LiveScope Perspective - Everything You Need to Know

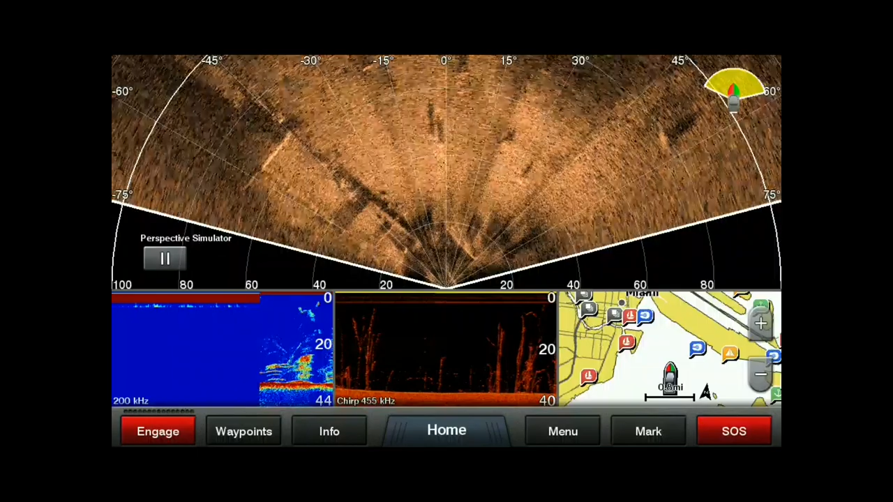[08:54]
So this is good if you're fishing a lot of vertical structure.
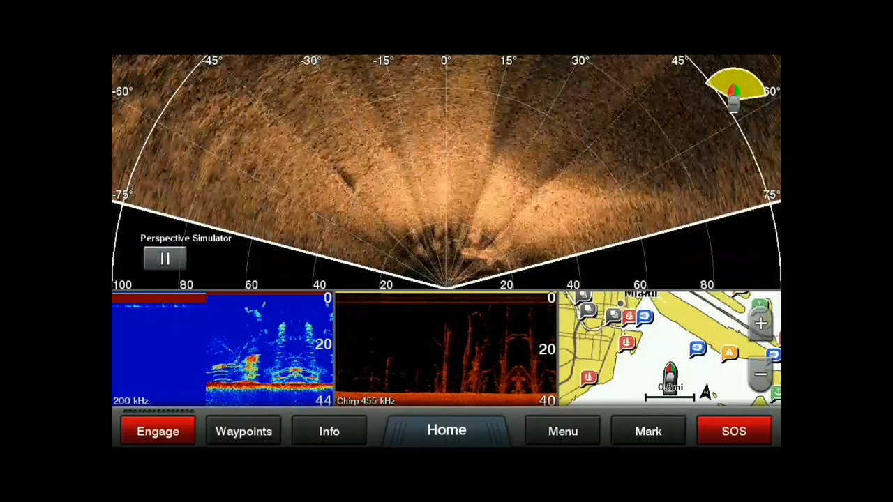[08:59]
Kind of keep an eye on everything that's going on there. And this one here for drop shotting is really nice.
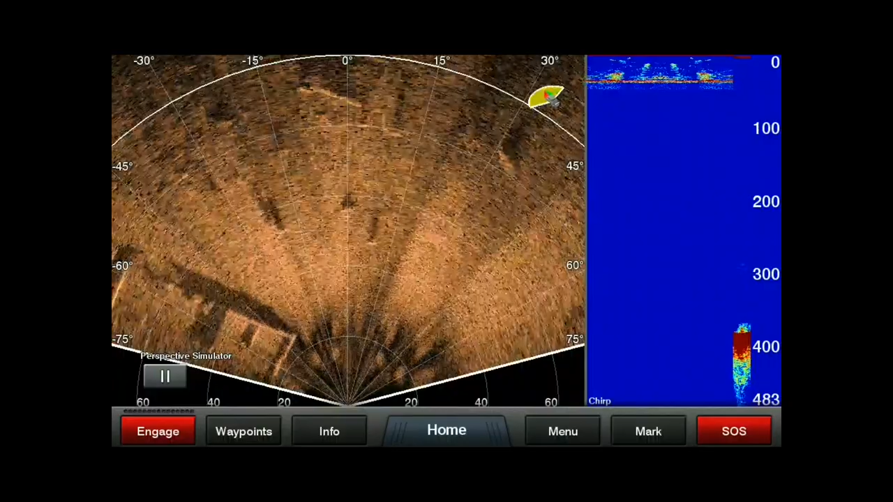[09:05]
Got your sonar on the right, perspective on the left. Just keeping an eye of what's coming up ahead of you so
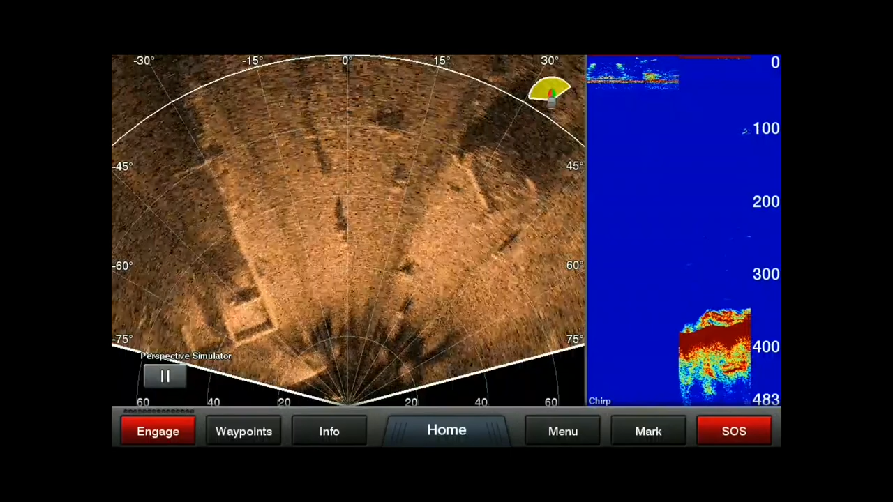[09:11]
you can kind of see what's going on below you on top of that structure that you've seen with the perspective mode. So there you go guys that is Garmin's new perspective mode for the LiveScope.
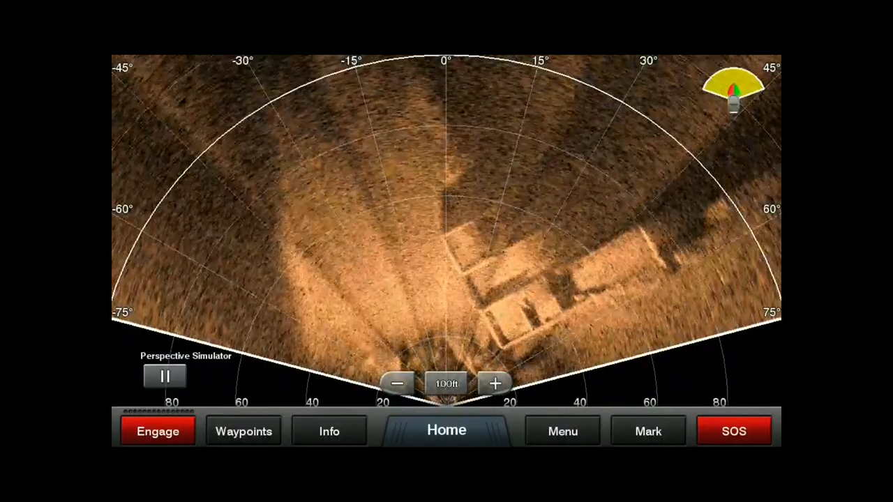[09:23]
Let me know what you think. I'm really interested to hear what you guys think of this and seeing if you guys are going to be putting this on your boat. And what do you guys think about this compared to 360 from Hummingbird, the Mega 360 from Hummingbird. I've got a video on that comparing those two technologies as well. So you want to take a look at that.